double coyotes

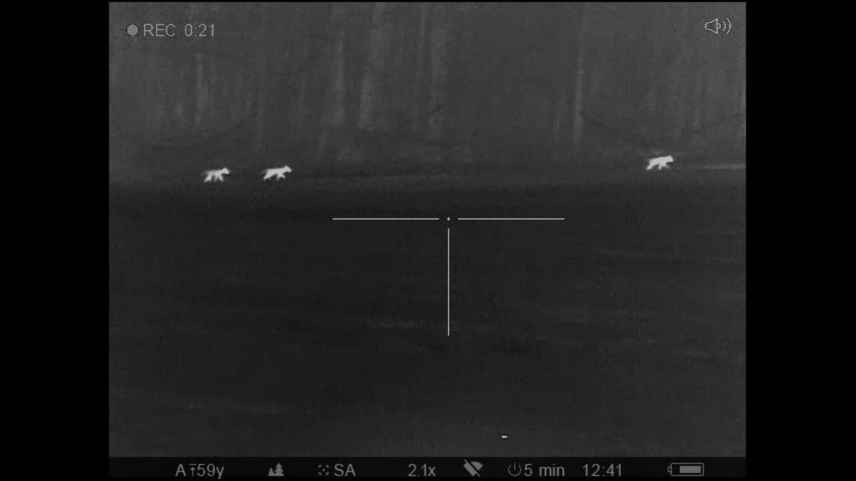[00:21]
One of them heard it. They heard it.
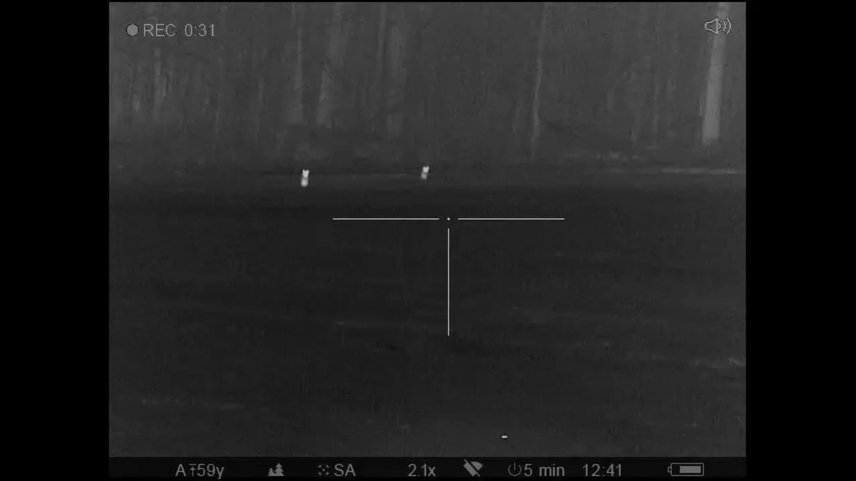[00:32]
They're coming. Two of them's coming.